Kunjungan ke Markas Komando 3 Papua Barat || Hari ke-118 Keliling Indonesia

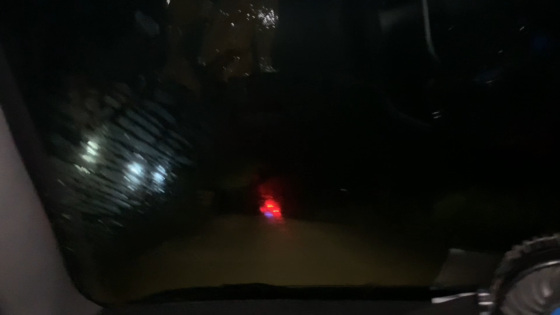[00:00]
kondisi kota Sorong malam, Kabupaten Sorong di waktu malam, 11:30 malam.
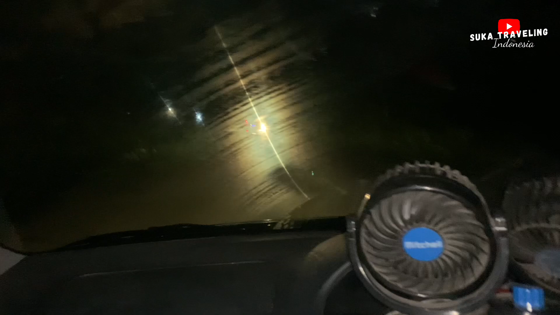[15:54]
Kita pulang. Ini kondisi kota Sorong malam. Ini aman, alhamdulillah aman sih, Papua aman lah. Jauh ini kita aman-aman aja, insya Allah aman dan seterusnya Indonesia itu aman.
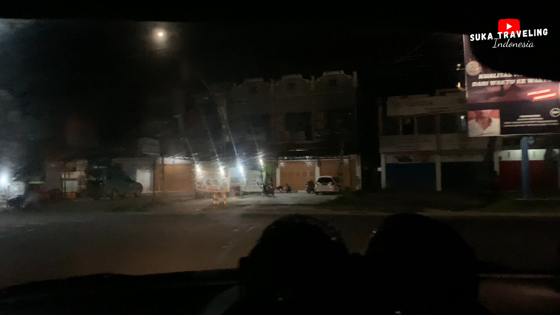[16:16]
Di kota Sorong, Kabupaten Sorong, di waktu malam 11:30 malam itu.
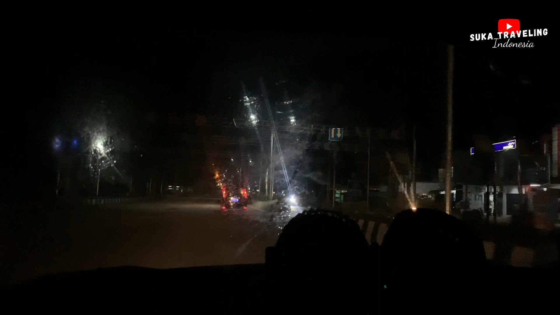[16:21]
Ini sebelah kiri alun-alun Aimas, alun-alun kota Sorong.
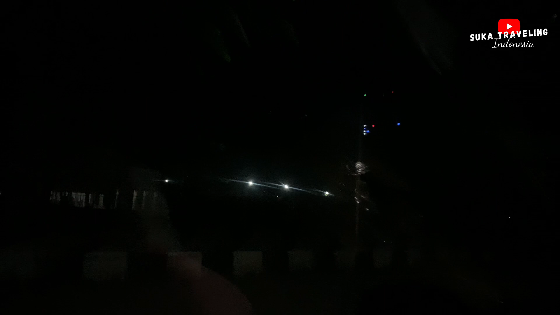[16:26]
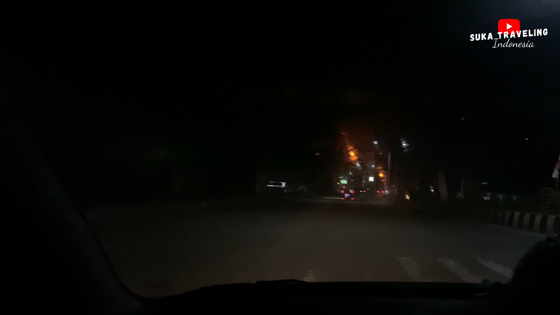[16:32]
Kabupaten Sorong, kota Sorong. Oke, kita akan balik ke Sorong. Kota Sorong, kalau ini Kabupaten Sorong. Oke, sahabat suka traveling Indonesia, hari ini kita jalan-jalan, tidak jualan. Tuh, berapa kilo lagi?
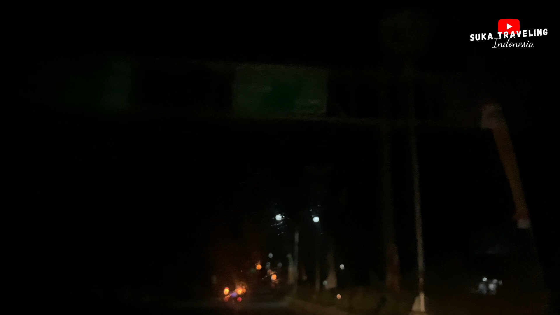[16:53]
Pelabuhan Sorong Mako Mega 100 km. Let's go.